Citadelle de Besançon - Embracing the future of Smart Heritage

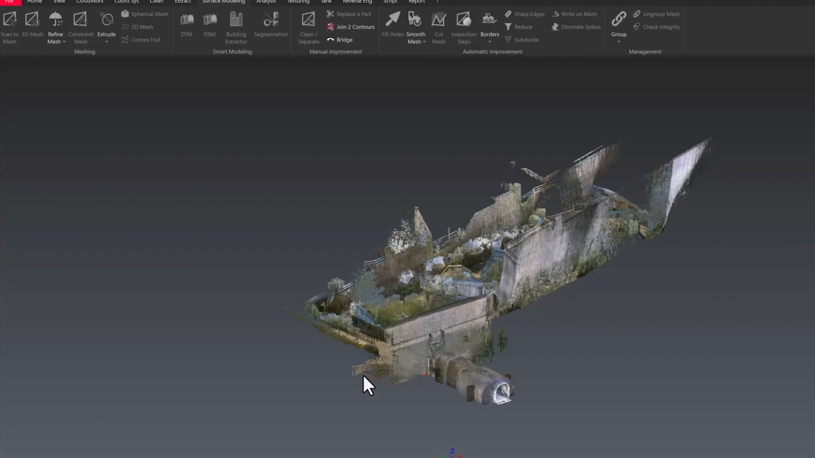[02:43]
la réalité augmentée ou tout simplement des modèles CAO pour des applicatifs divers.
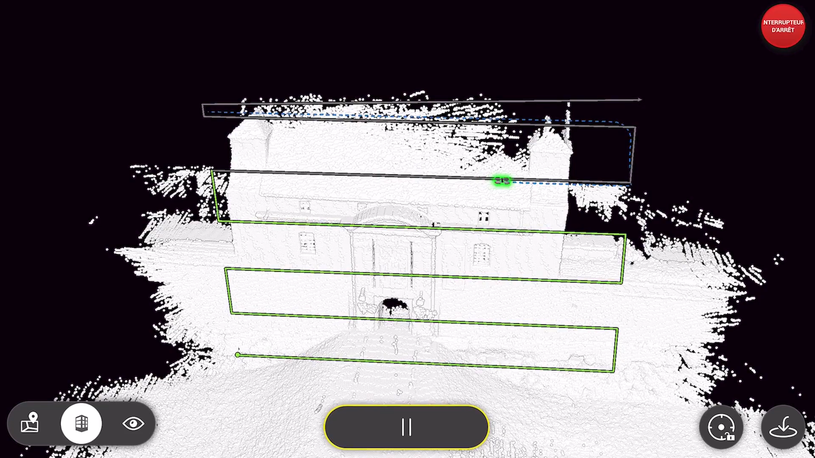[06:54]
ce qui permet de valider les données directement sur le terrain.
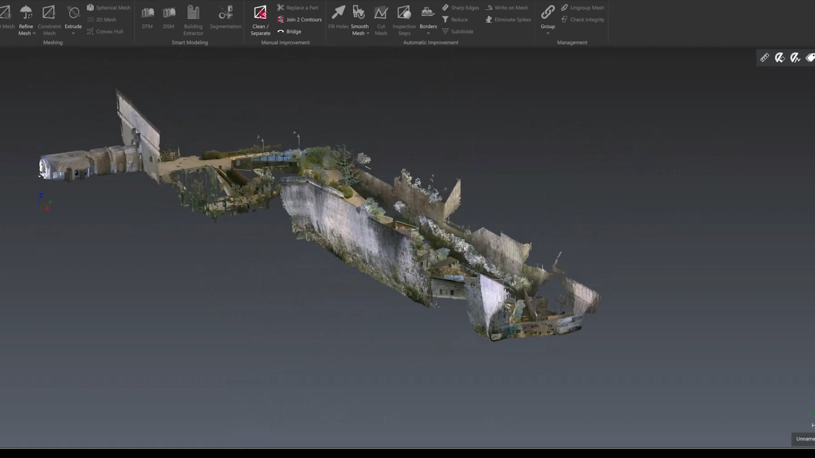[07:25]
Cyclone 3DR nous permet d'exploiter le nuage de points dans sa globalité,
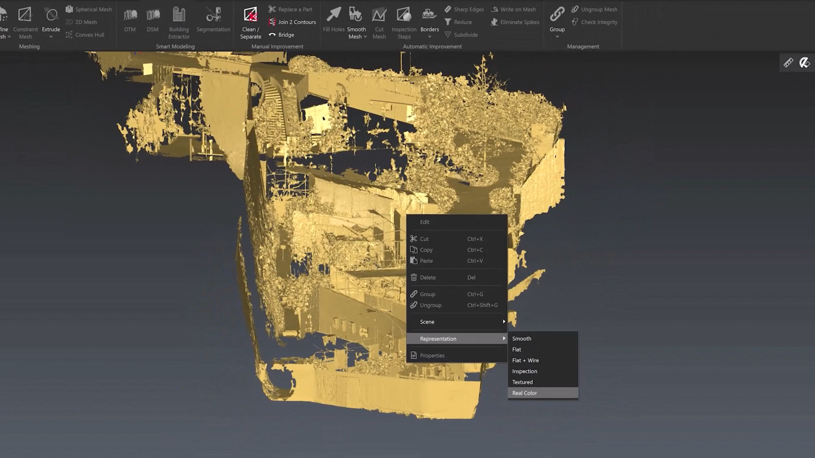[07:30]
par exemple créer des coupes ou créer des MNT.
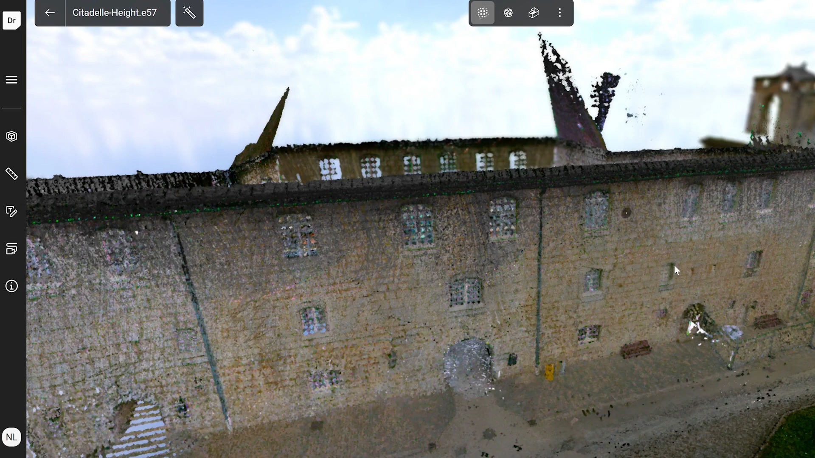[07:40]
Ce qui est très intéressant, c'est que directement depuis le terrain,
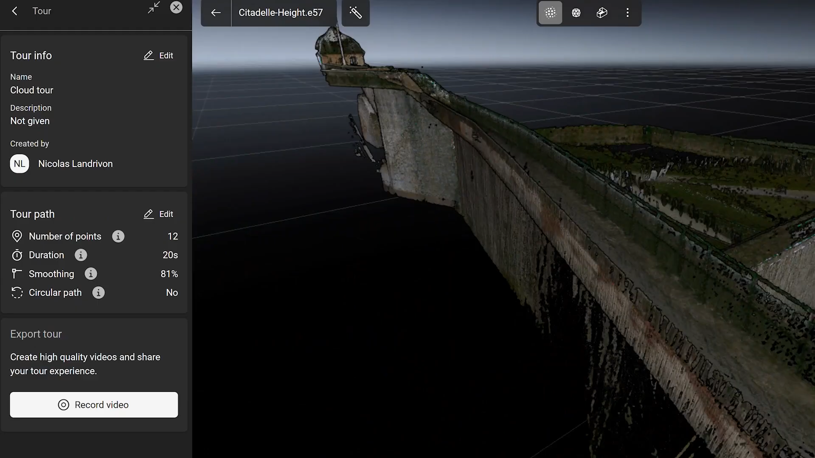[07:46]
on peut envoyer sur le serveur HXDR les données et quand on arrive au bureau, on a un résultat en direct.